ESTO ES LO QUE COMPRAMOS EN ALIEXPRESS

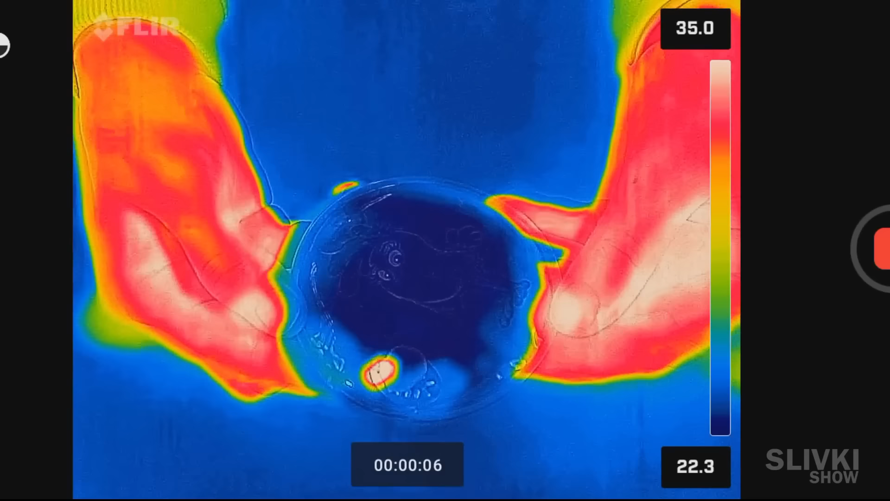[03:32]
Inicialmente vemos que el disco está mucho más frío que las manos, pero tan pronto como comienza la reacción el disco se vuelve rojo brillante e incluso blanco, calentándose a una temperatura de 48 grados centígrados.